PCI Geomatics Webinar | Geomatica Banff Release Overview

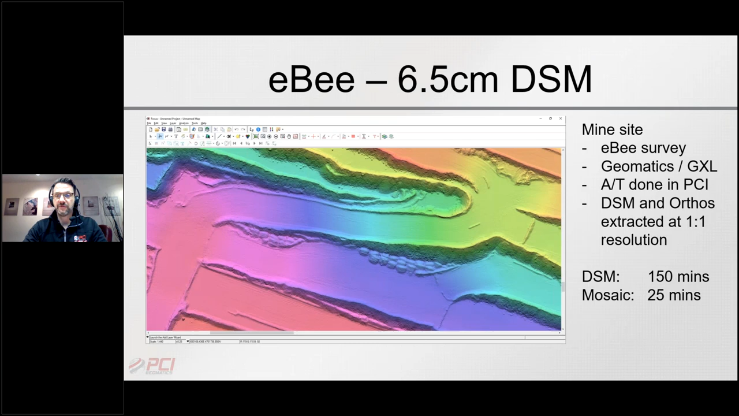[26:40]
Just some examples of some UAV processing results from the recent past. This is a one-to-one DSM over EB data set.
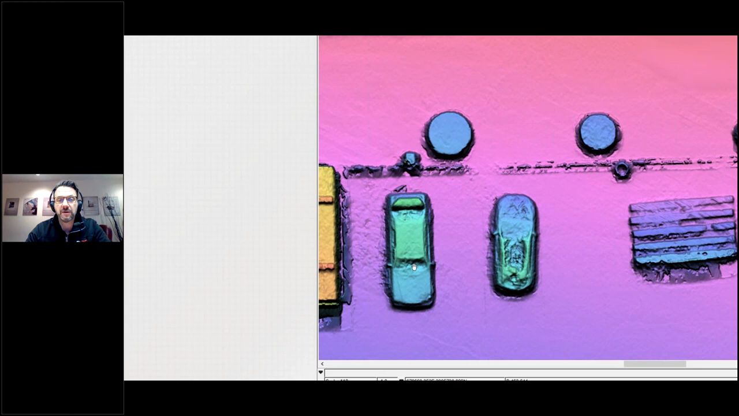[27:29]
So the ability to extract the DSMs at one-to-one resolution is really providing you information content from UAV imagery that is going to be helpful for many applications.
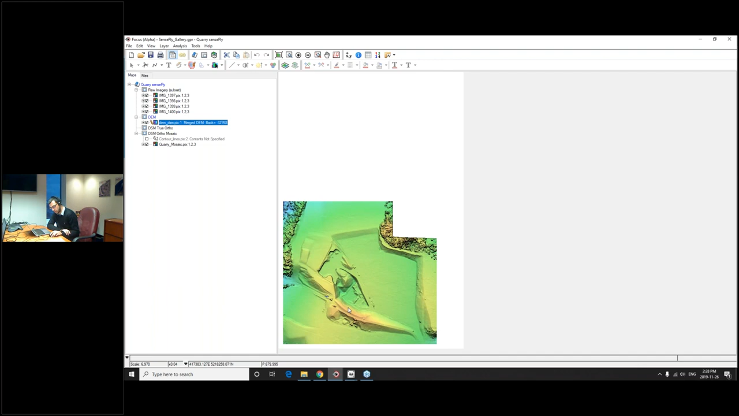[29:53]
And this is the mosaic created by the DSM.
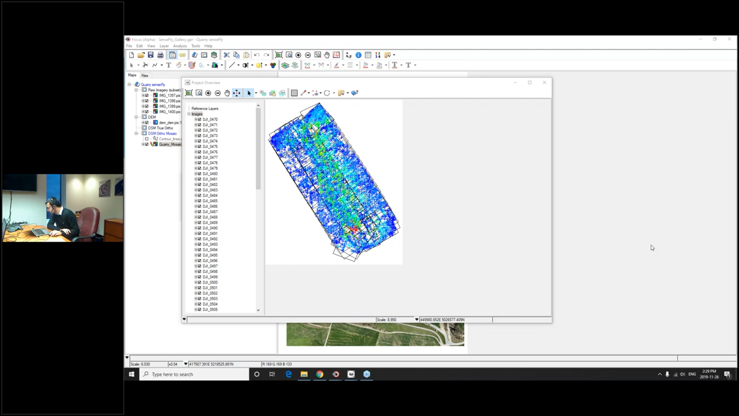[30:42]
And what we are looking at right now is the tie point distribution and also the color coding based on the rays and connectivity. Back to you, Kevin. All right, thanks, Salim.
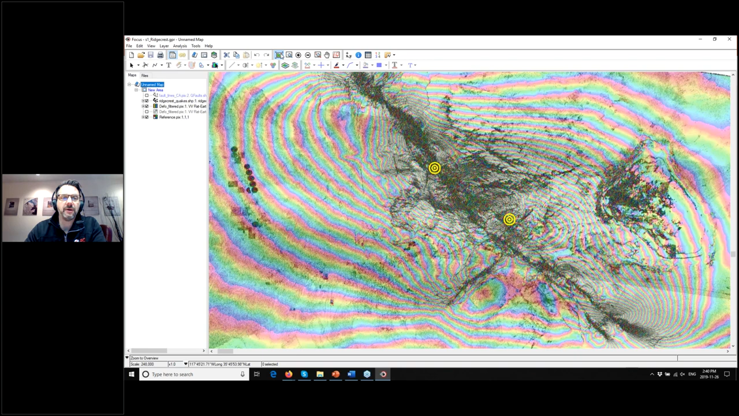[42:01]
So basically, we'll be showing you in the webinar how it is that we can actually process the data to produce these results. You can see here in my files panel, I've got the backscatter image. I've got the dependent image, which is the July 10th image.